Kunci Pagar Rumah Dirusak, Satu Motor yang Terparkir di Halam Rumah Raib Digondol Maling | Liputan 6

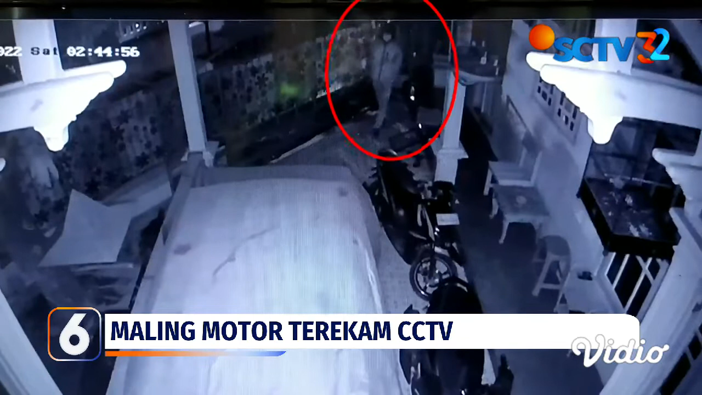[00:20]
Jawa Tengah, memperlihatkan komplotan pencuri merusak gembok pagar. Terlihat seorang pelaku masuk ke dalam halaman parkir rumah dan merusak kunci kontak motor.
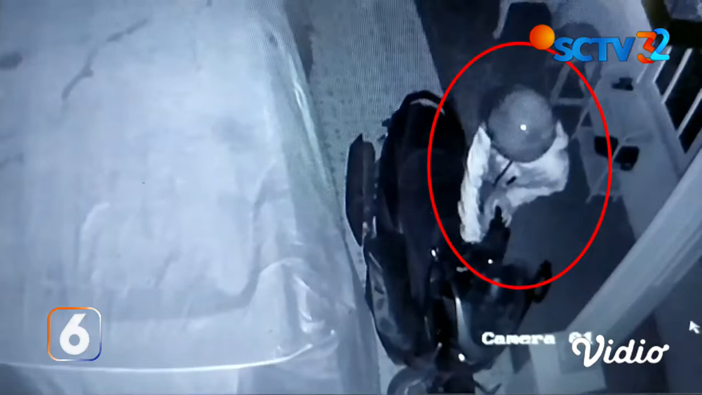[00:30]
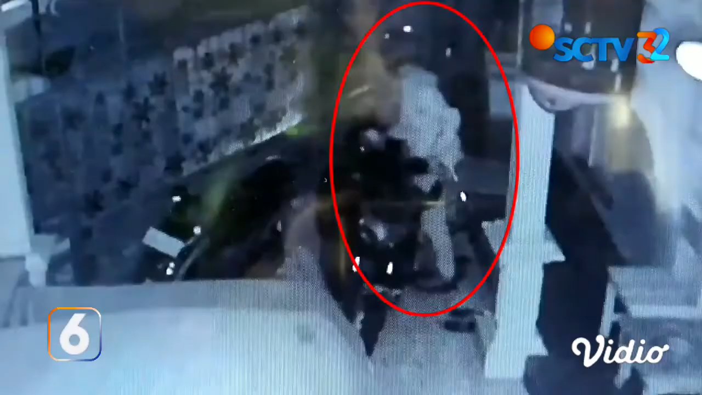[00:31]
Satu motor incarannya raib dibawa kabur pelaku.